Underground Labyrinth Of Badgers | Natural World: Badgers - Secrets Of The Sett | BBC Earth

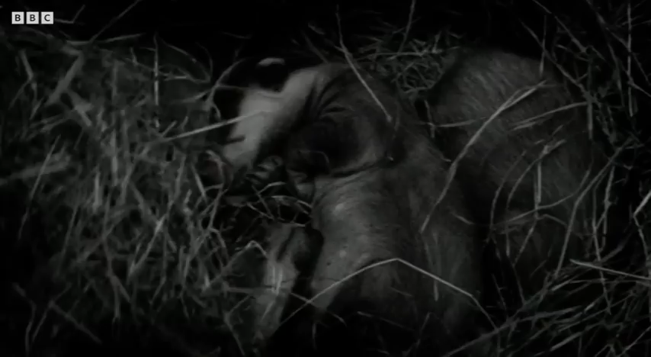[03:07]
Three cubs are common in the litter, but not all may survive to emerge above ground.
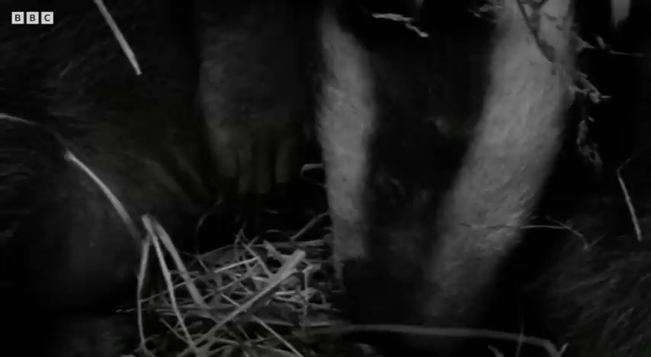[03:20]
These cubs are now just five weeks old, and their eyes are beginning to open. Already, they wear the distinctive stripe of their kind. Their first year will be the most dangerous, as they leave the safety of their set and venture into the woods and fields beyond.